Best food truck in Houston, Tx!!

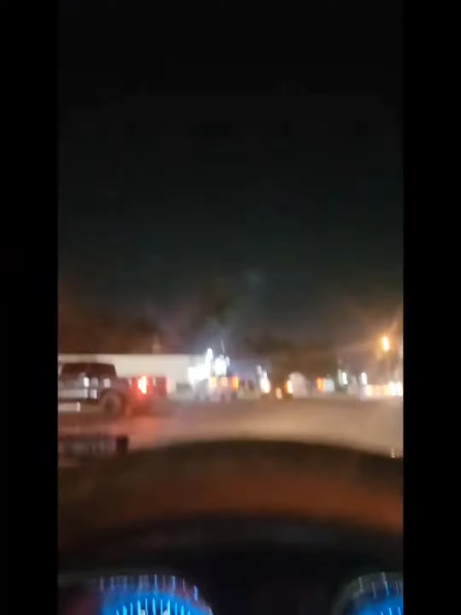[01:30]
it's packed this is like being at the club this is my club yeah and so they got another truck over here crave and then somebody got somebody got a little crowd over here but um it used to be a beauty shop over here but um what they doing over there now yeah they they got barbecue pits y'all it's a wonder when i see no horses